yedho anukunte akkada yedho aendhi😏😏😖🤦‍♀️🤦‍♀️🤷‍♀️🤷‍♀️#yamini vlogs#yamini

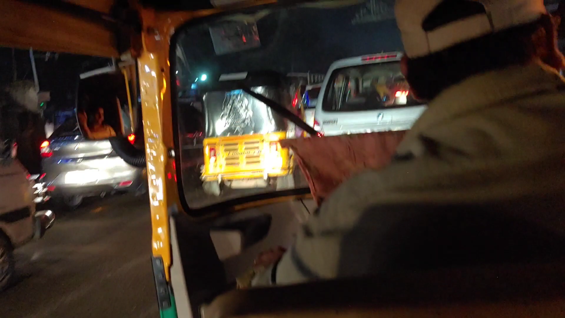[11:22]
అసలు అస్సలు కదలట్లేదు ఆటో, ఏమాత్రం కూడా కదలట్లేదు. కొంచెం టైమే పడుతుంది, మాట్లాడదామంటే వినిపించట్లేదు ఆ హారన్ సౌండ్స్.
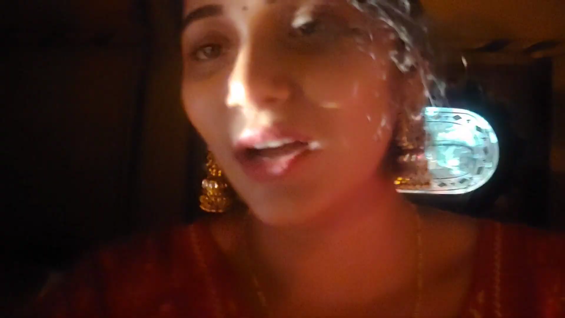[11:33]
మీకు మీకు వినిపిస్తుందో లేదో కూడా తెలీదు నాకు. అండ్ ఇంకోటి ఏంటంటే చాలా ఎక్స్పెక్ట్ చేసి వెళ్ళాము, చాలా ఎక్స్పెక్ట్ చేసి వెళ్ళాను నేనైతే.
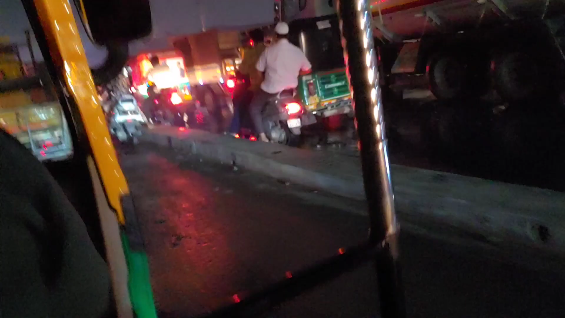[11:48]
బట్ వర్షం వచ్చింది, అసలు రోడ్లన్నీ వాటర్తో నిండిపోయినాయి హైదరాబాద్లో ఘోరంగా.